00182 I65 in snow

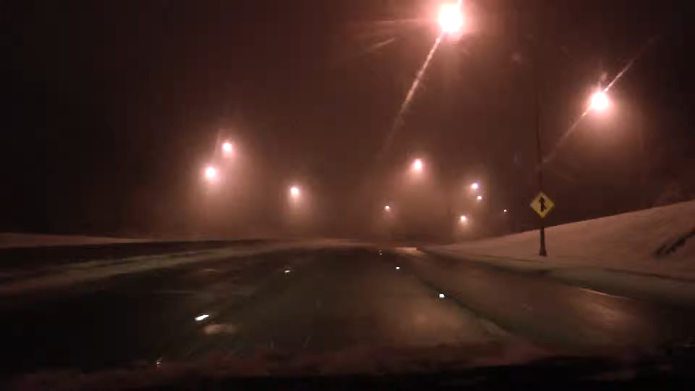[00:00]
So, when you're going down 65, it's, see I can, I like the pain in the room. See, here's a personal dent now. See, they put their, they stop, they essentially stop them the entire way down the road. It'll just get you stuck somewhere.
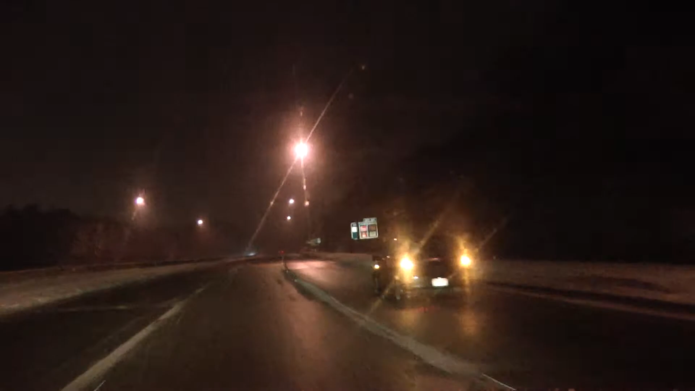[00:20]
But, this is 65, this is right in the eye of it. See, it's still snowing there. Okay, here's a bridge.
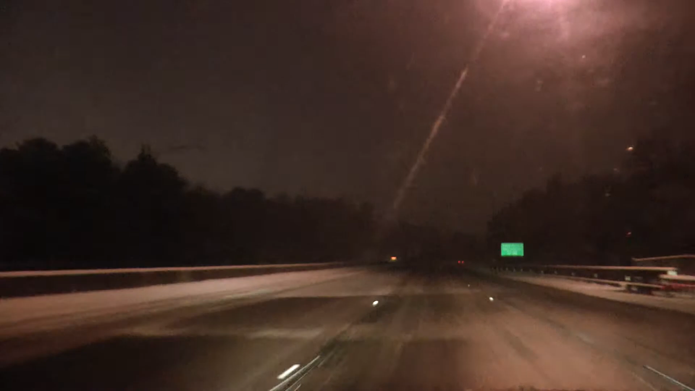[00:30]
I have respect for bridges. See, so that's why they speed up. So, I don't do anything on the bridge, you know. I just, I just kept it going straight and moving.